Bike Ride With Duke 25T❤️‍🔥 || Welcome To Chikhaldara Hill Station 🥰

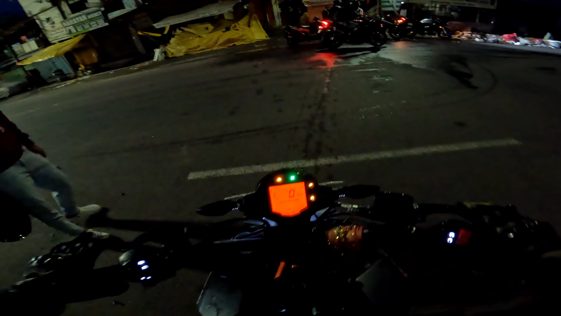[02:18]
लो भाई निकल रहे हैं यहाँ से, पहले एक भाई के इधर जाना है फ्यूल वगैरह डलवाने, और अभी दिन तो निकल ही रहा है देख सकते हो आसमान।